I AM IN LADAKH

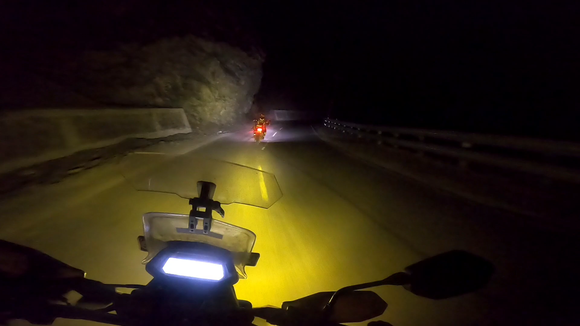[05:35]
আৰু চুনচান ৰাস্তা ফ্লাইট লগাই লৈছিলোঁ দিল্লীত,
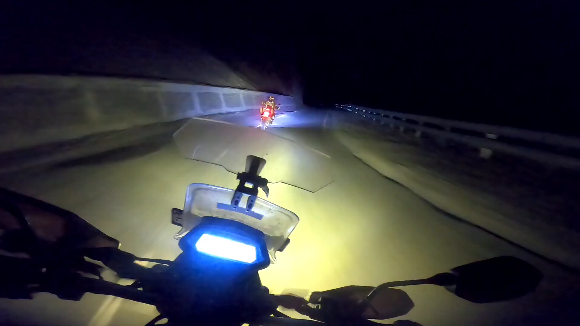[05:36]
সেইকাৰণে এতিয়া খুব ধুনীয়াকৈ যাব পাৰিছোঁ, নহ'লে এই আন্ধাৰত 12 বাজি গ'ল হয়।